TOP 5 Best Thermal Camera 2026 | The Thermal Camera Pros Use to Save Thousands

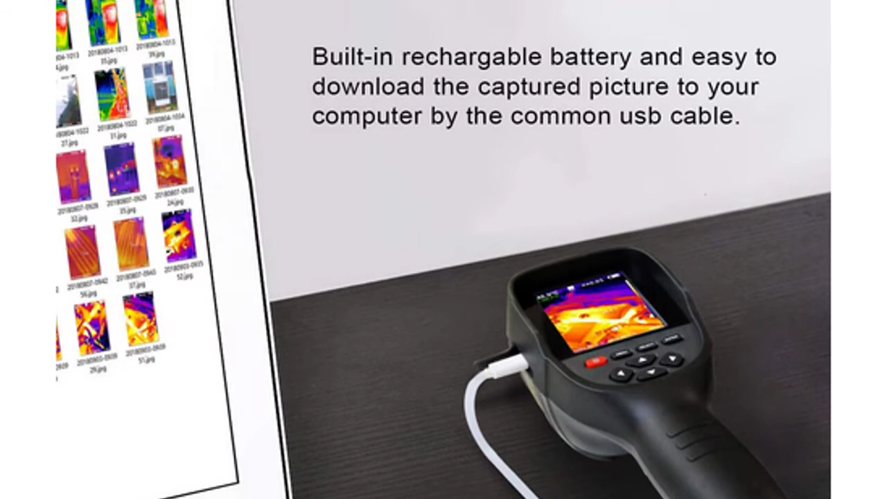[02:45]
Fast initial setup includes two factory presets for approximating measurement angles and distances over varied surfaces.
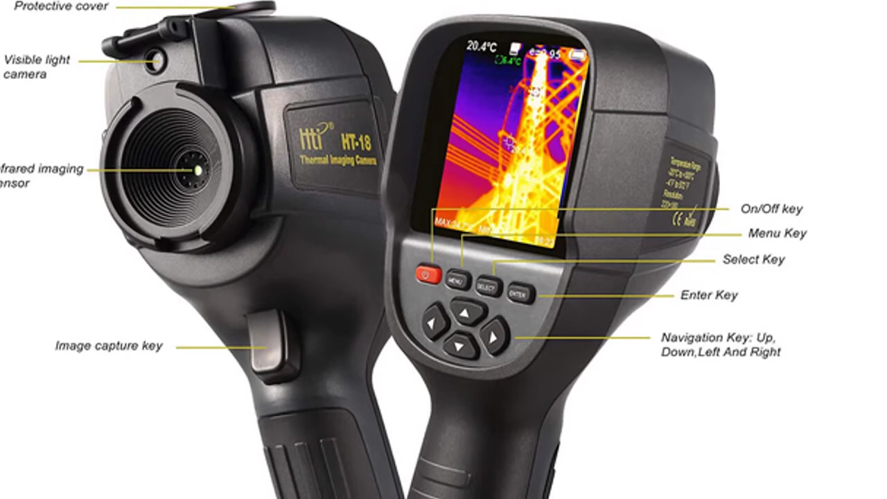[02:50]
On screen: spot 20.4°C
Electrical faults are one of the most common faults in buildings.
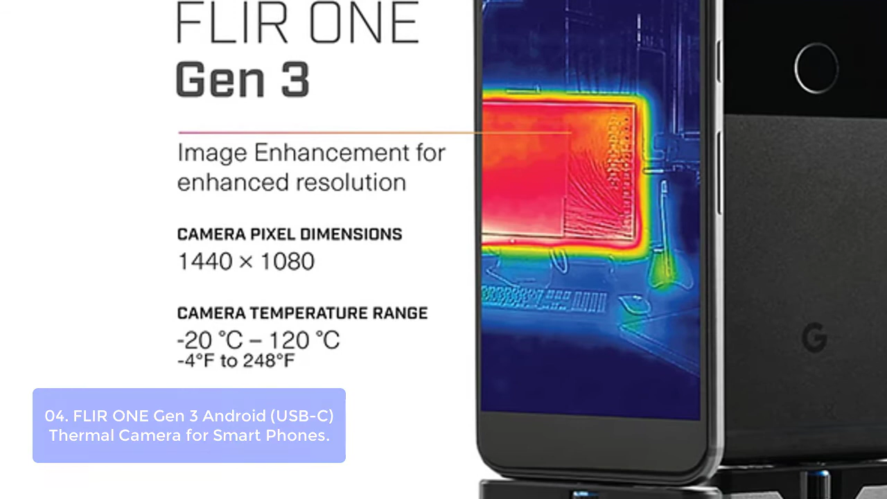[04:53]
multiple spot meters, and easy automated reporting to document your findings. User registration not required. The Flora 1 Gen 3 lives up to its name
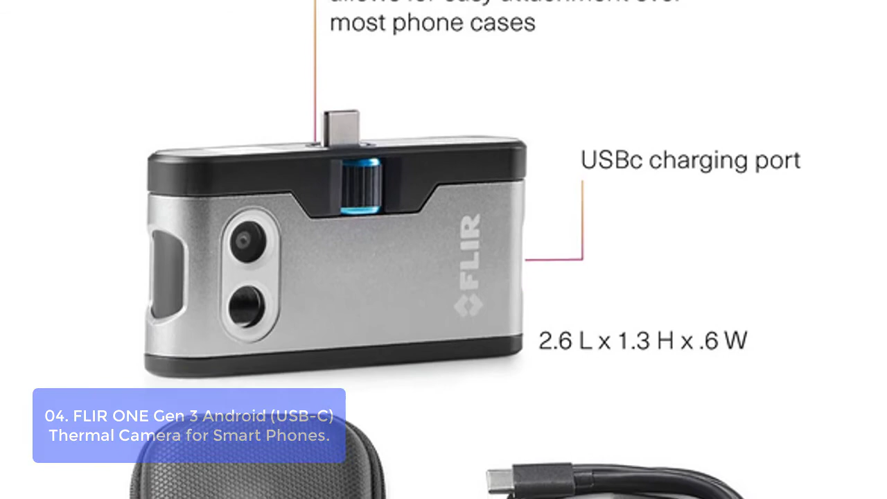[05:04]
and is the world's smallest thermal infrared camera. This lightweight accessory can fully transform your Android device into a powerful thermal infrared camera.
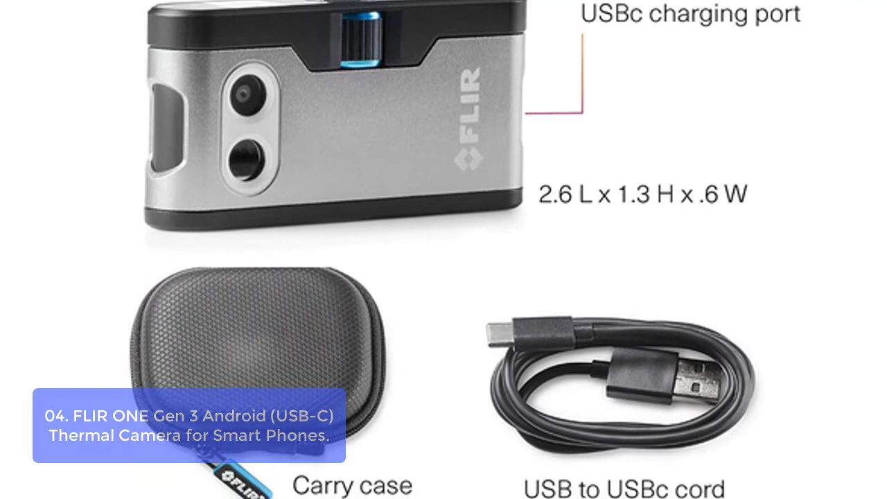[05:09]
Capture real-time professional tips and tricks for advanced thermal imaging in Android apps.
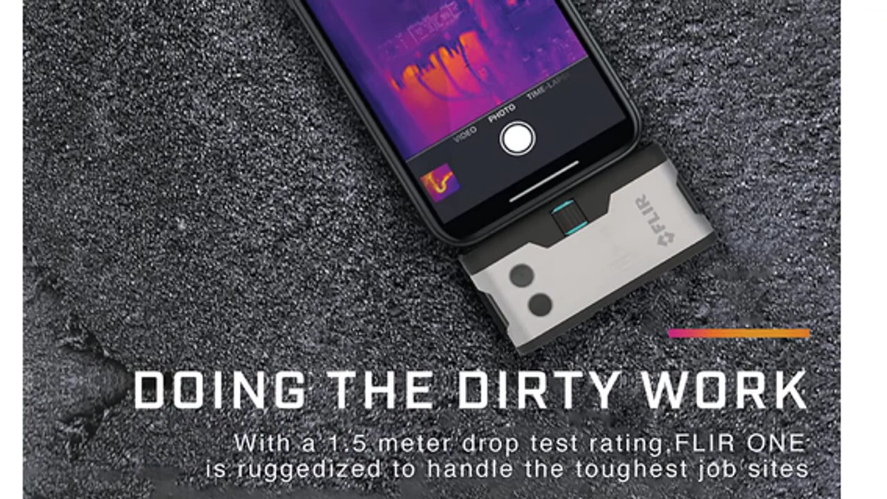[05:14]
Capture images and videos that are editable with built-in editing software,
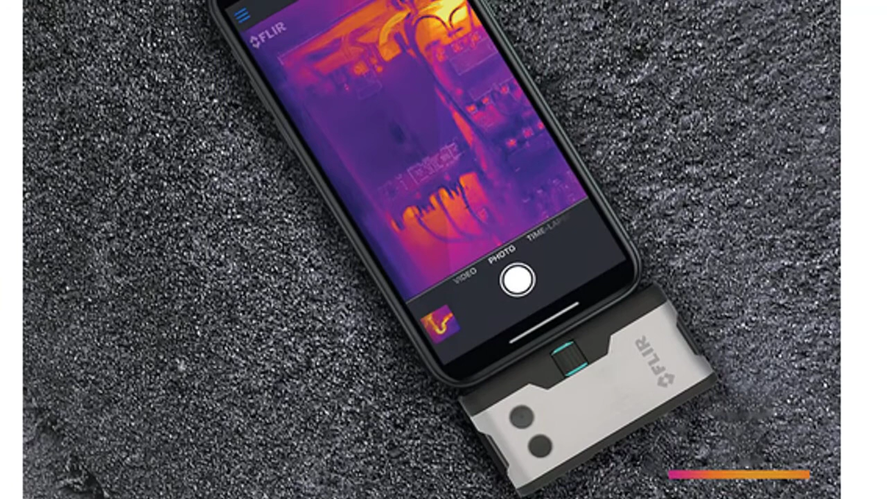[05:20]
and even create presets for more specific applications like cooking, security, and more.
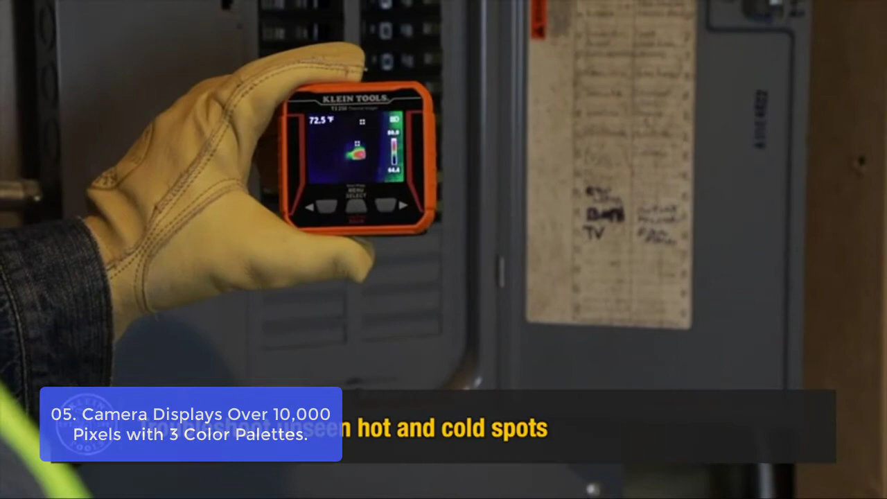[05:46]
Thermal imager is a display that can show you what is happening in your shop, garage, and your body during the day.
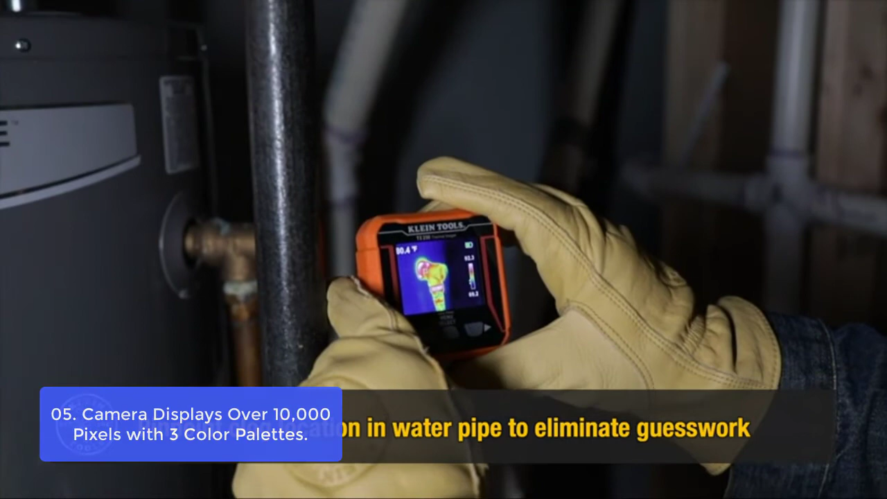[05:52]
The Thermal imager's external display has over 10,000 pixels to show off what is happening,
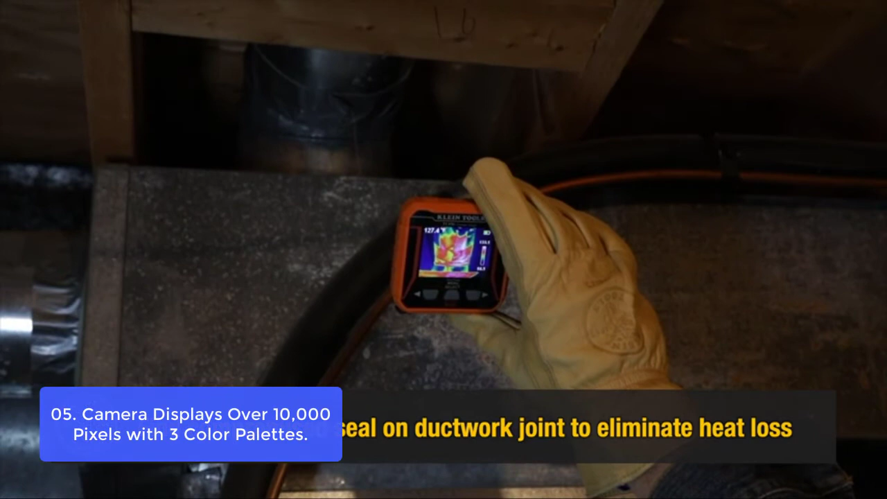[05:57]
so you can see and diagnose problem areas when you step into the cold.
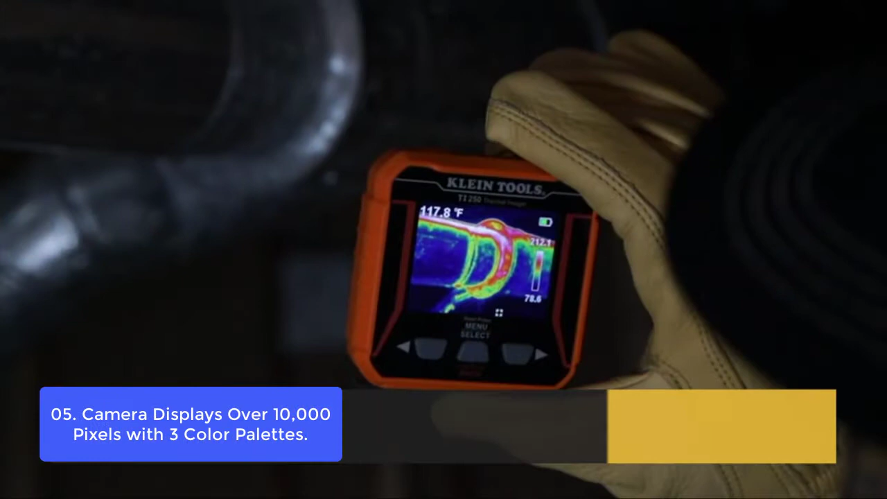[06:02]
It automatically stores up to 100 images on a micro SD card sold separately,
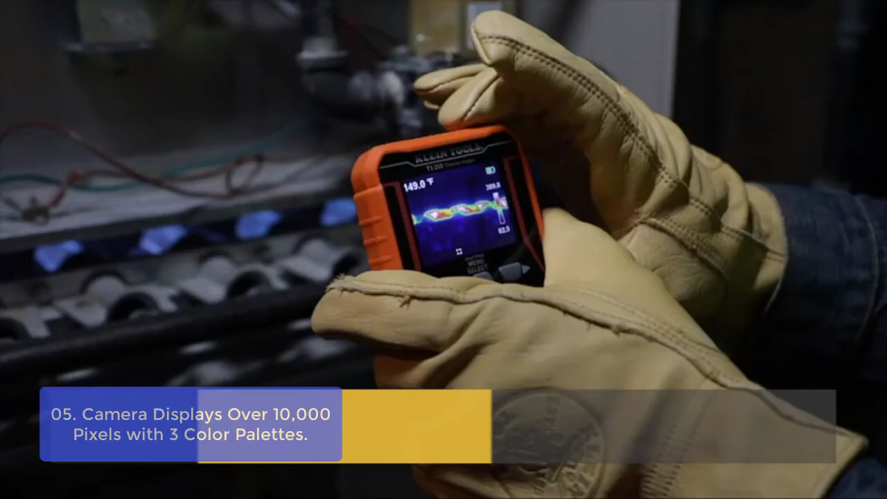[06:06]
On screen: spot 149.0°F
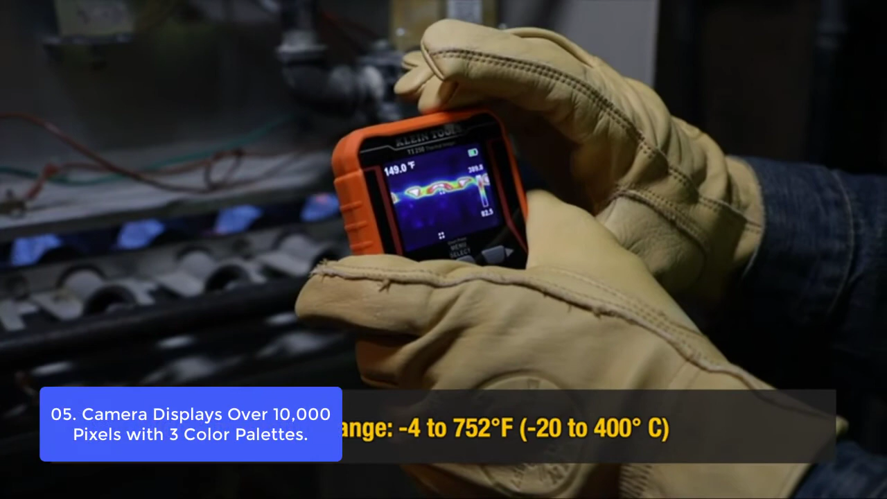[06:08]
On screen: spot 149.0°F
which means you don't have to worry about losing any images if your memory card becomes corrupted or unreadable.
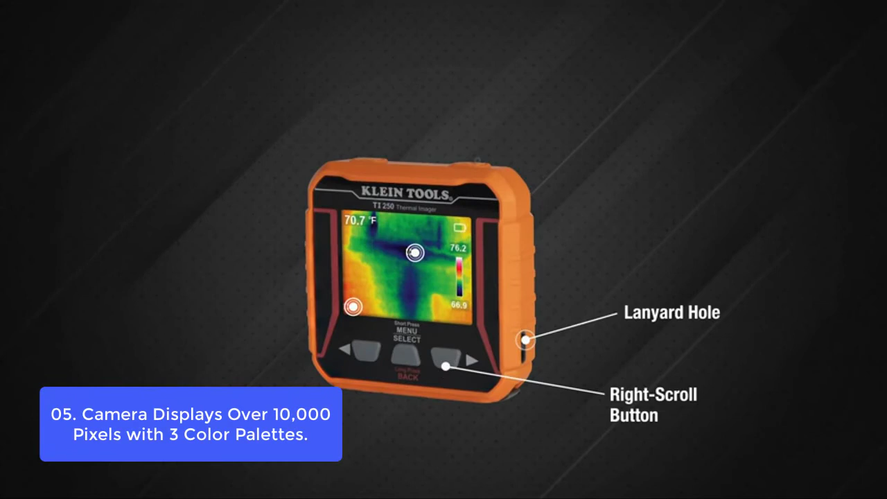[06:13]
On screen: spot 70.7°F
The unit also adjusts its emissivity to adjust for fluctuations in temperature between you and your subject,
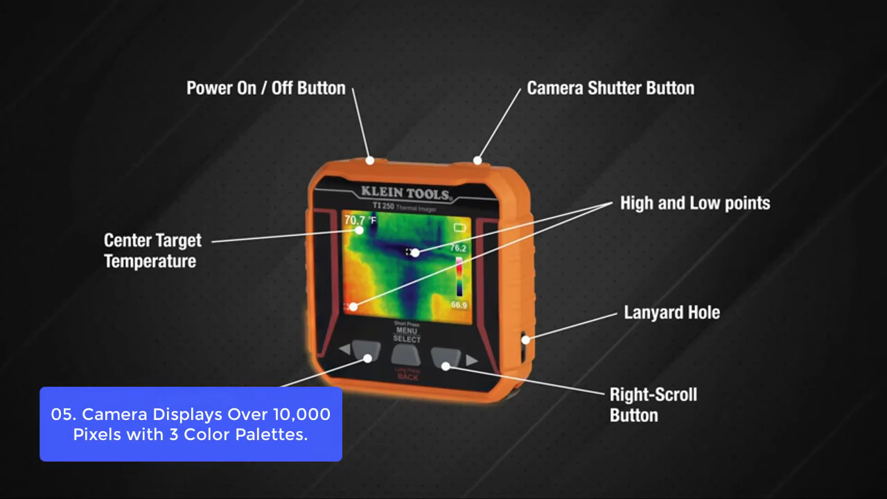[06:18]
On screen: spot 70.7°F
so it won't give false readings or fail altogether.
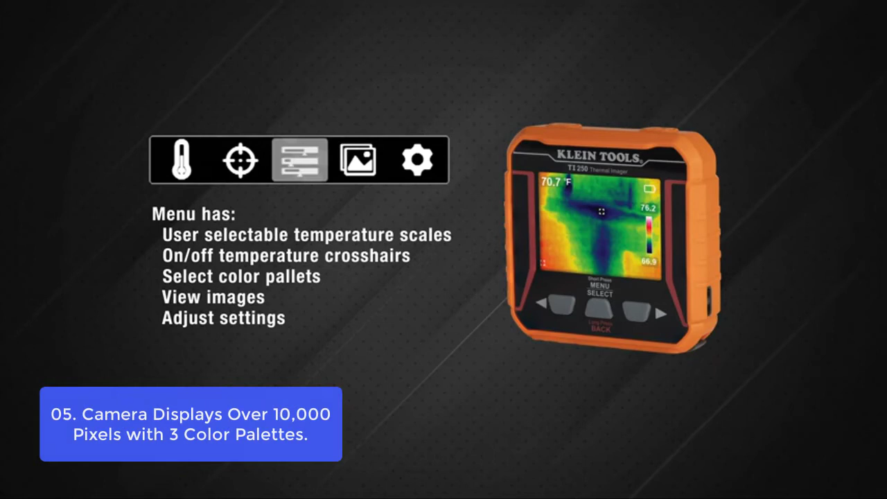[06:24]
On screen: spot 70.7°F
A high and low temperature alarm allows you to choose how hot or cold the camera is in operation, so you are always aware of any mistakes or delays in your work environment.